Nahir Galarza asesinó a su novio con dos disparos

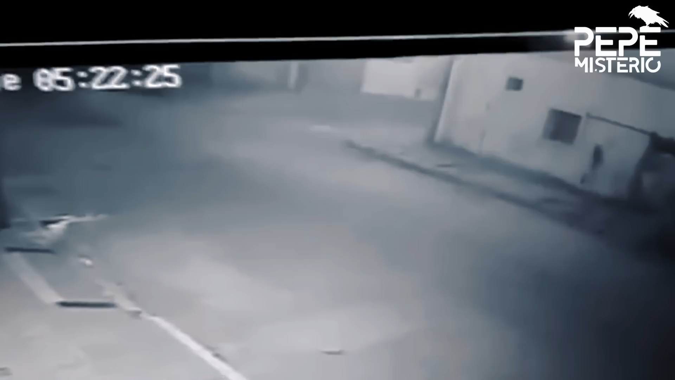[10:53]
Acto seguido, tomó el camino de regreso a su casa, hasta donde caminó tranquilamente, cuyo parte del trayecto pudo ser captado por una cámara de seguridad que fue revisada por la policía.
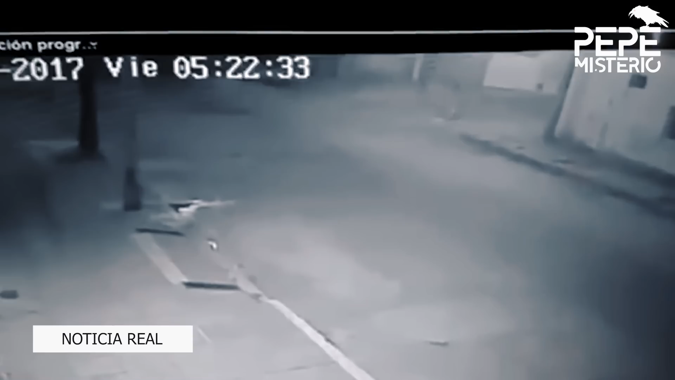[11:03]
En dicho video, se le vio en punto de las 5.22 de la madrugada a solo seis cuadras de la escena del crimen, una prueba contundente y decisiva para las autoridades a la hora de juzgarla. Asimismo, también fue vista por uno de sus vecinos llamado Joaquín Osorio, un chico de 22 años con quien había tenido un romance tiempo atrás.